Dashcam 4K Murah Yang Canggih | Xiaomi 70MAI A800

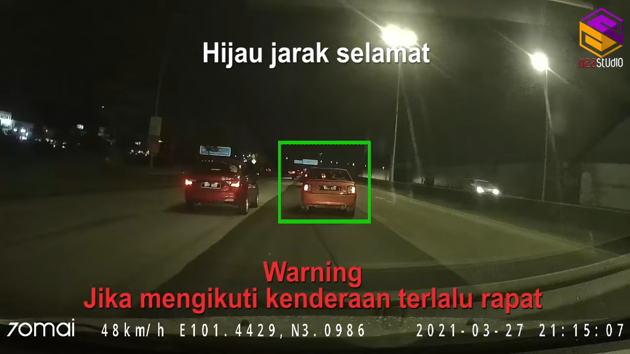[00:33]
Okey, yang pertama aku tertarik dengan sistem ini dilengkapi dengan ADAS, Advanced Driver Assistance System, yang mana sistem ini akan memberitahu kepada pemandu jika,
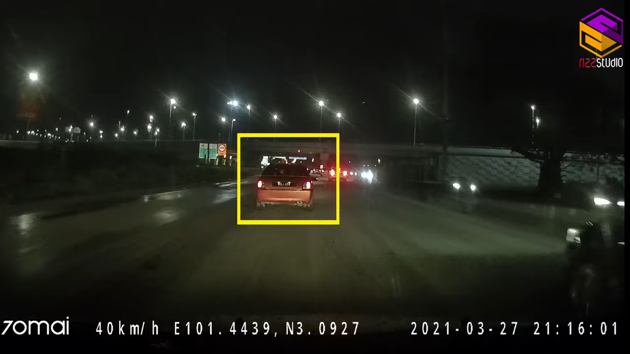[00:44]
yang pertama, apabila kita mengikuti sesebuah kenderaan pada jarak yang terlalu rapat. Kemudian yang kedua, apabila kita melanggar garisan putih, ia akan memberi amaran kepada kita.
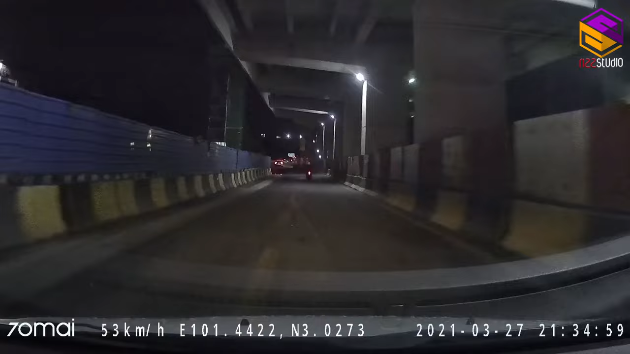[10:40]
Lane departure. Kemudian yang ketiga, dia akan memberitahu kita apabila kenderaan di hadapan telah bergerak ketika kita berhenti di traffic light.
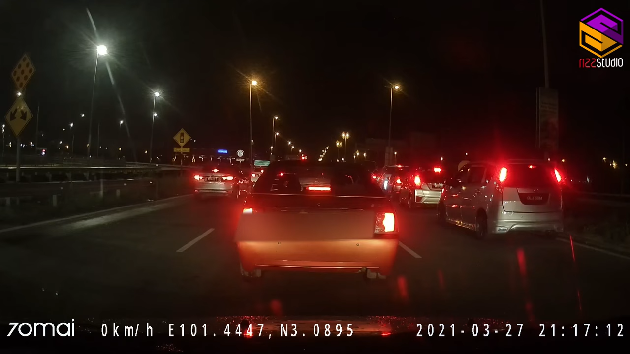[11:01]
Okey, ini fungsi yang sangat baguslah apabila kita berada di traffic light, kalau kita terlelap ataupun kita sedang leka bermain telefon atau berborak-borak. Kemudian yang keempat, dia dilengkapi dengan GPS. Okey, dia boleh tahu, dia boleh kesan lokasi di mana kita berada semasa recording tersebut, dan dia boleh kesan dia punya kadar laju kenderaan yang kita bawa.